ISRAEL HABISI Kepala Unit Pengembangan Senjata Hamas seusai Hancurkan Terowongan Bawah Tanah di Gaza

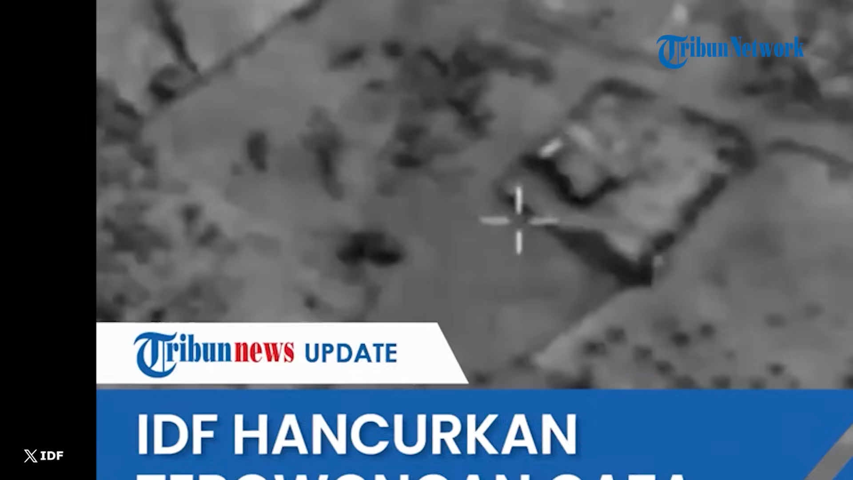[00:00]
Militer Israel mengklaim menghancurkan terowongan milik Hamas pada Jumat 20 Oktober 2023.